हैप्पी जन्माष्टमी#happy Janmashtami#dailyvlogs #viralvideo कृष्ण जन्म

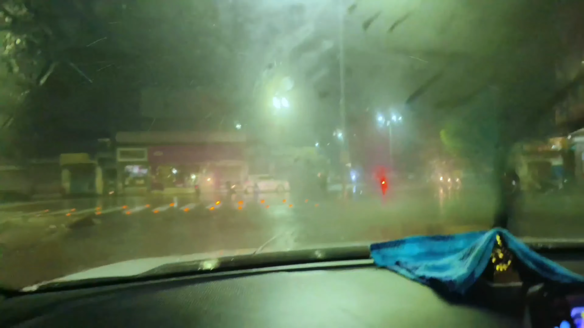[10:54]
कि एक दम से जादा बारिश तेज होगी देखो अभी बज़ें इस रात के साड़े बारा और सब लोग निकल चुके हैं घर से ममी